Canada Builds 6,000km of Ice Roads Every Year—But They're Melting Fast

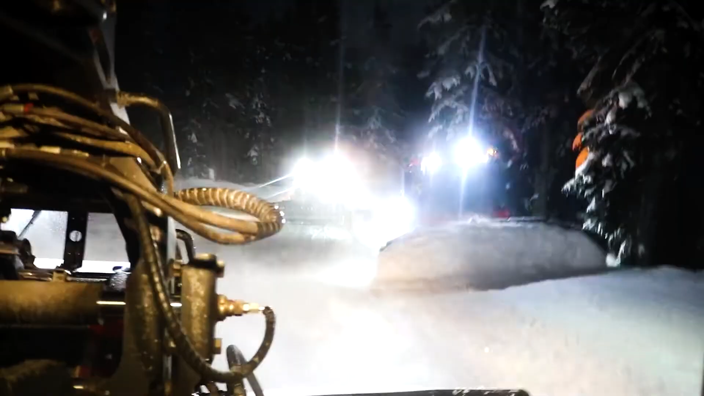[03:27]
Crews used snowmobiles and specialized low-ground-pressure snowcats to pack down the initial snow layer.
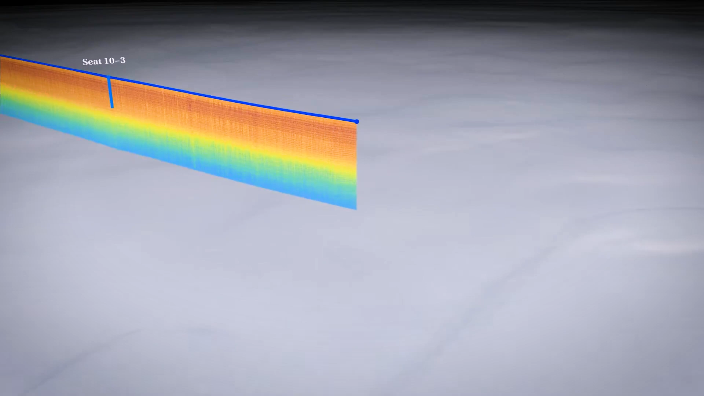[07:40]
This is a huge improvement over traditional ice coring, which can miss thin spots.